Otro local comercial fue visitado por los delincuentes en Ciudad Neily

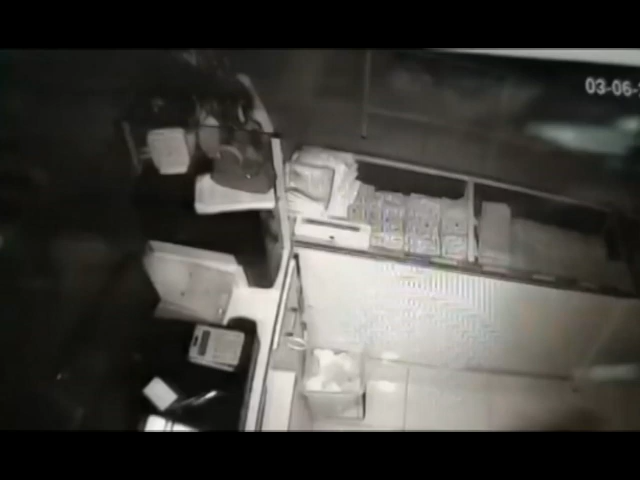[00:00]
Ahora fue una tienda donde venden telas. Un hombre hizo un hueco como vemos en estas imágenes e ingresó a este local comercial.
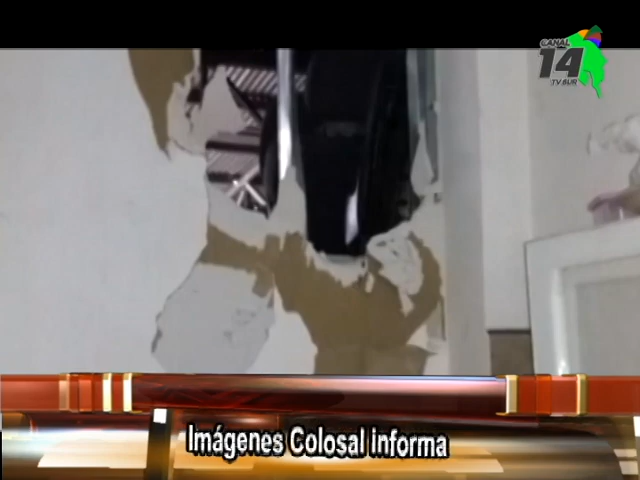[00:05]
Una vez más,
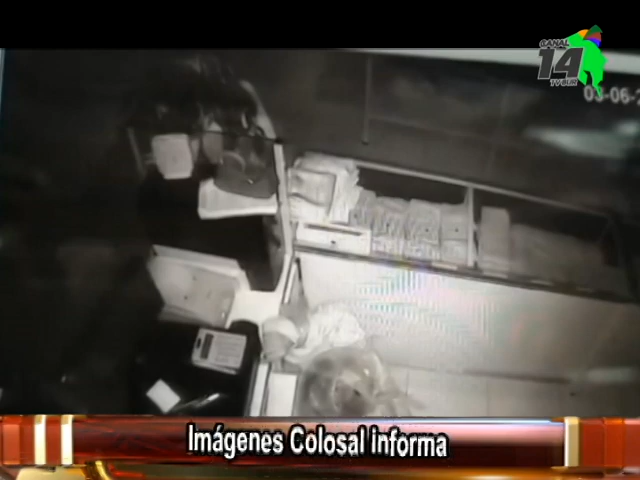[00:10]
una cámara de seguridad es la evidencia de cómo el lampón ingresa y se dirige a la caja registradora. Ya son cinco comercios en esta zona de corredores que sufrieron una situación similar. Cuando la compañera entra en la mañana, la alarma no tiene ninguna apertura, solamente cuando la abrimos.